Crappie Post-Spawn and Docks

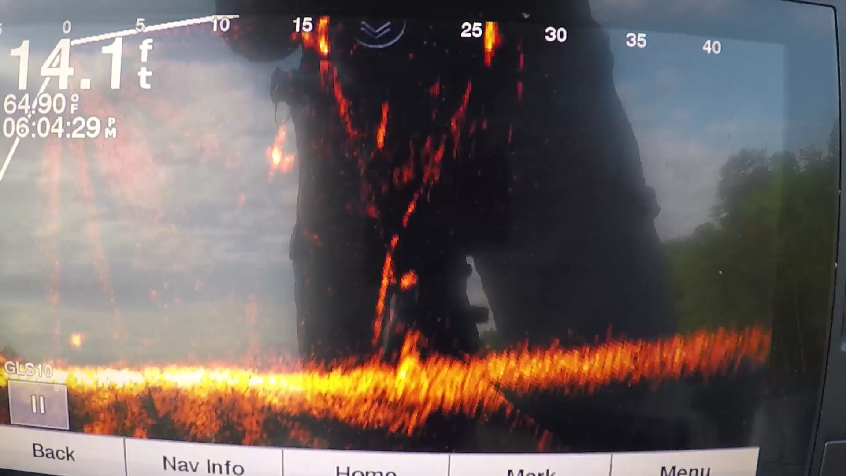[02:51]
On screen: depth 14.1 ft
guys see these ropes right there there's fish right here under that's one of those floating mats
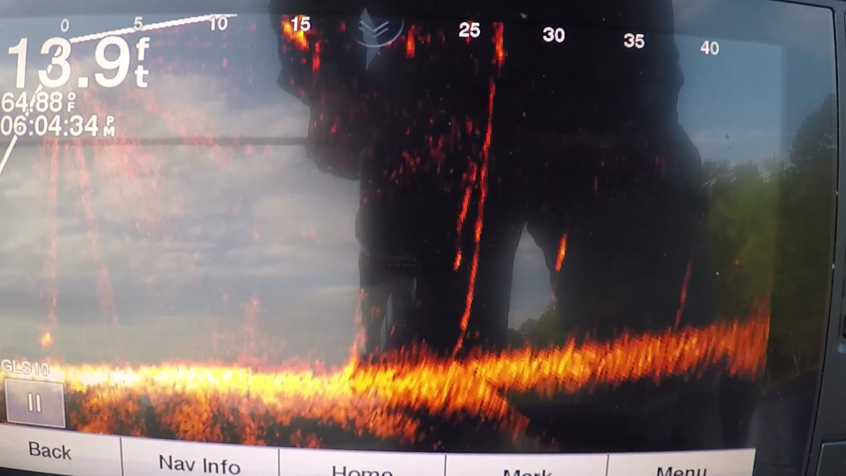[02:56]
On screen: depth 13.9 ft
that people used to swim off of all right I'm coming around to this dock the dock I just caught
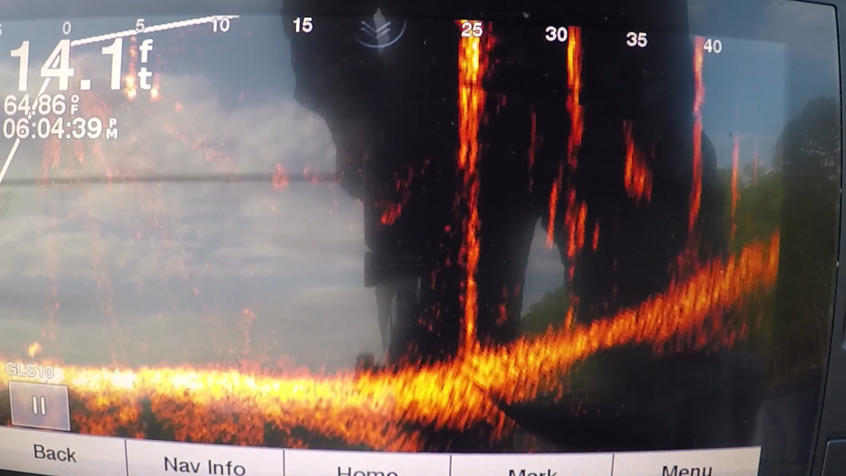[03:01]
On screen: depth 14.1 ft
the crappie off of see I can't think it's that's what I've looked I'm looking for I'm looking for fish sticking out on the side or anything what
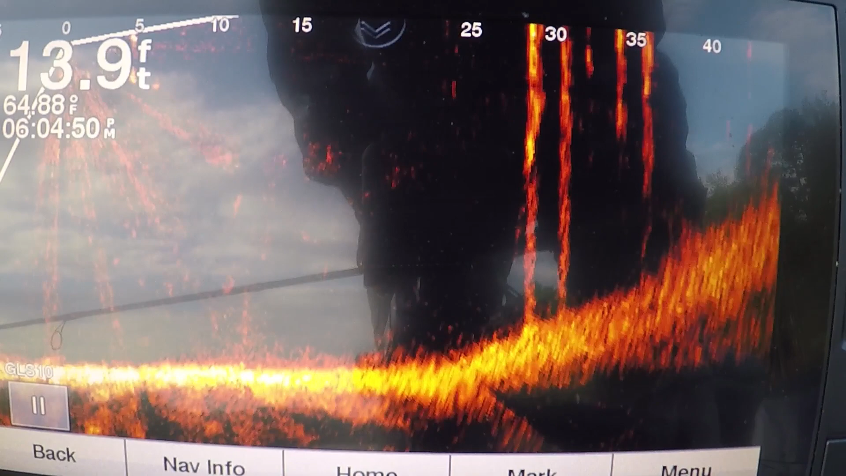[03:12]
On screen: depth 13.9 ft, water 64.88°F
I seen that last time was like the one I just caught I threw that I seen a spot like that that's what I threw that a spot that looked like there was a lump on the see it see now see how I can see that look like a knot right here on the side of the post
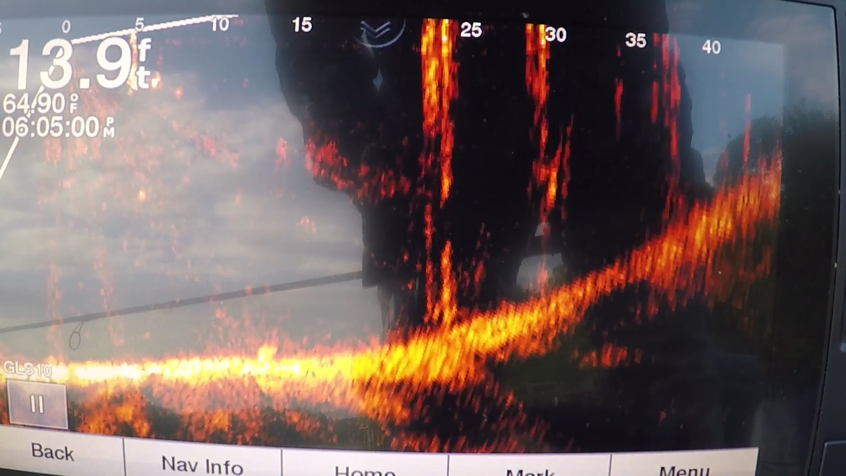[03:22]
On screen: depth 13.9 ft
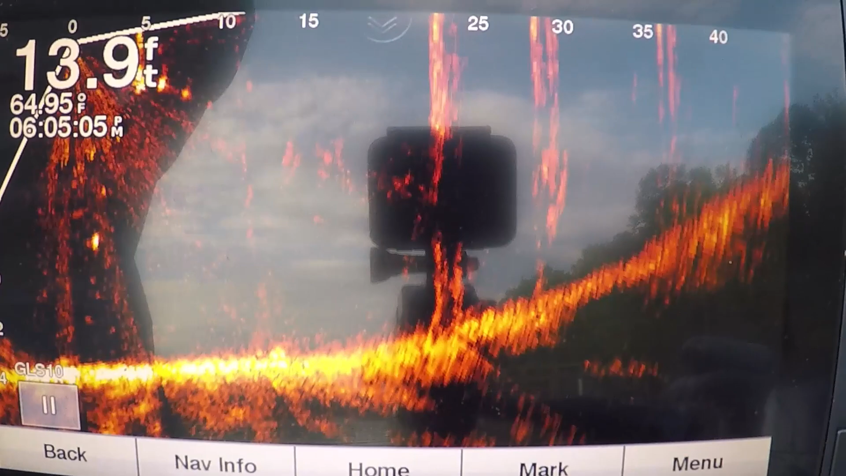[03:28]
On screen: depth 13.9 ft, water 64.95°F
that's probably a fish all right that's the kind of thing I'm looking for I'm just I'm just covering some ground this evening okay
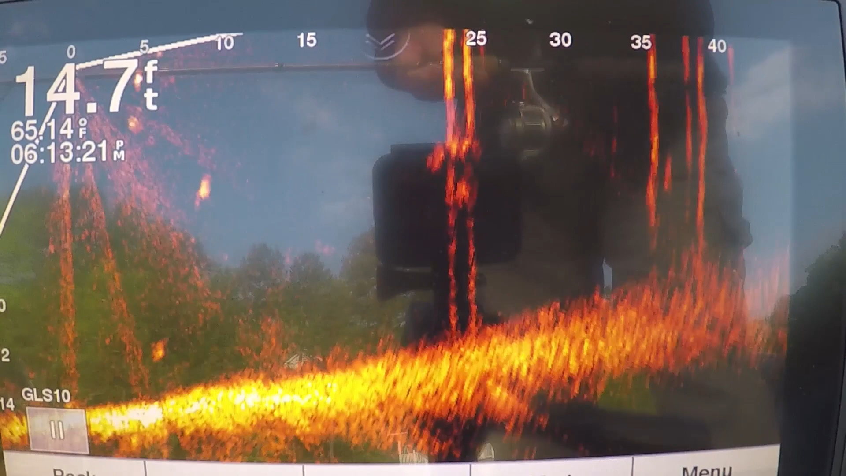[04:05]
On screen: depth 14.7 ft
see that ball right there it's a double post right here on this dock all right see him coming out there after my bait
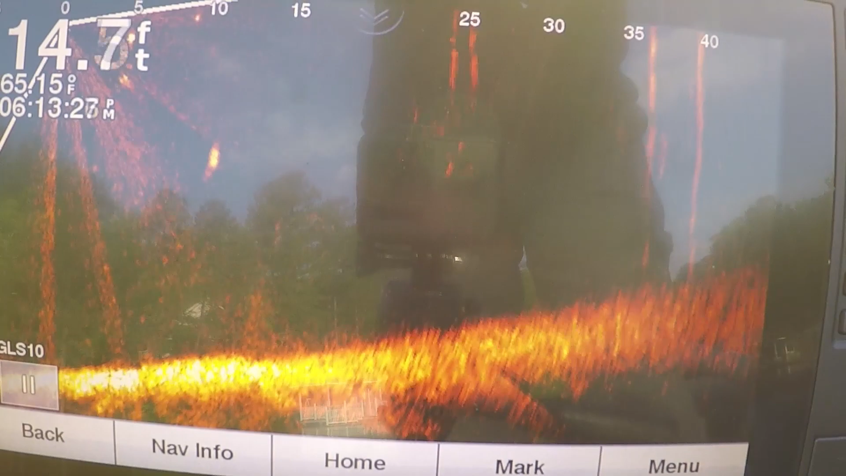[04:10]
On screen: depth 14.7 ft
ah I missed him I'm gonna reel it
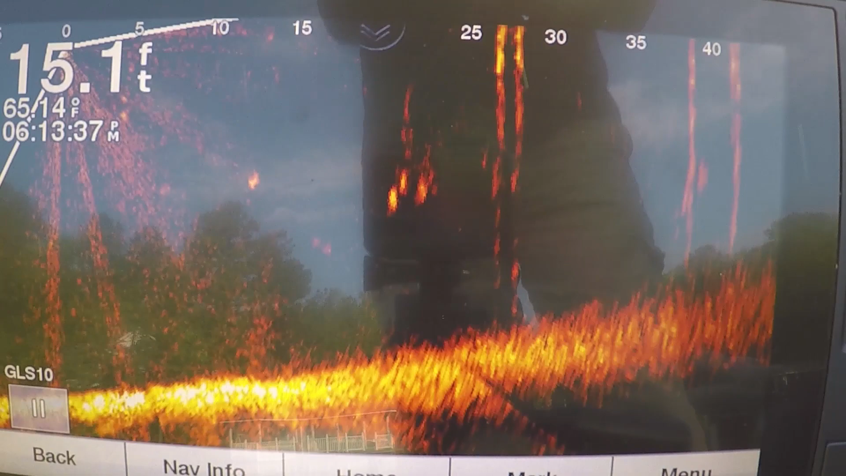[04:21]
On screen: depth 15.1 ft
in take away from him and I'll throw it back bad cast too far from the dock probably right under 25 foot I can see they was right there when I cast it the first time
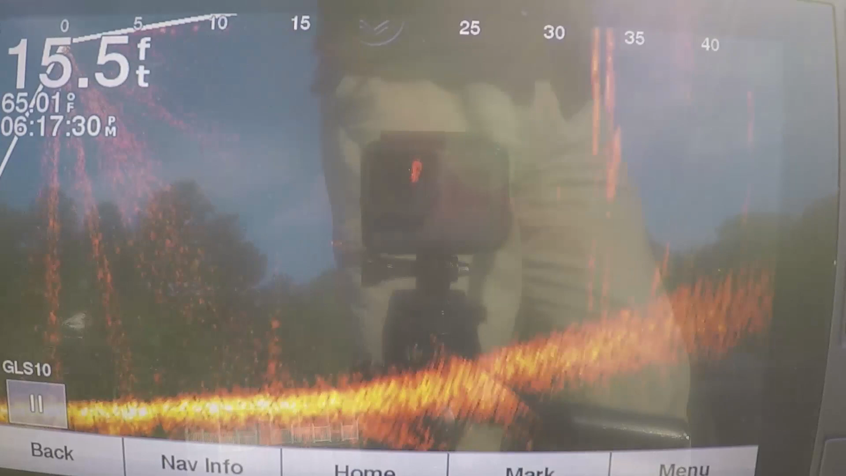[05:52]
On screen: depth 15.5 ft
guys see I'm back up on that post I just do over there it's a different bait I
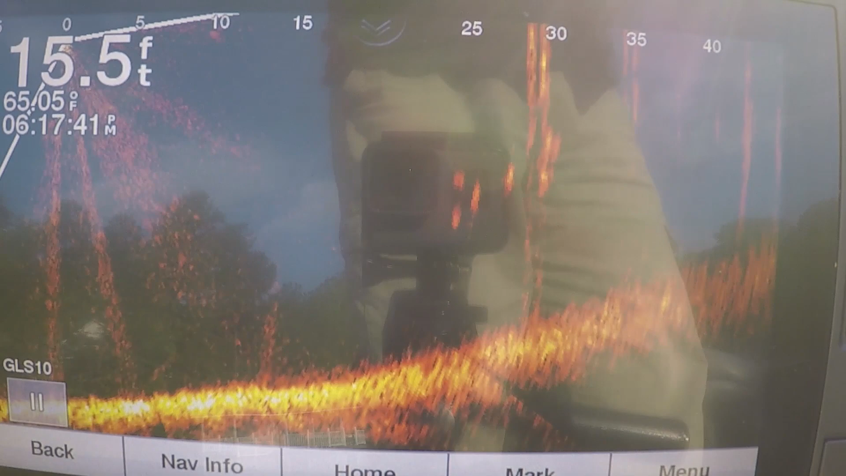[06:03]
On screen: depth 15.5 ft
see they followed it out and left it alone
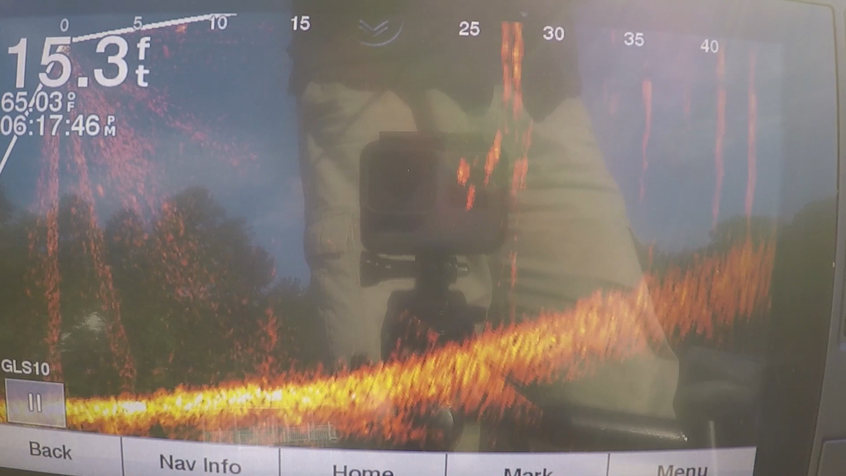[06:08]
On screen: depth 15.3 ft
one of them hit it when I was rolling in guys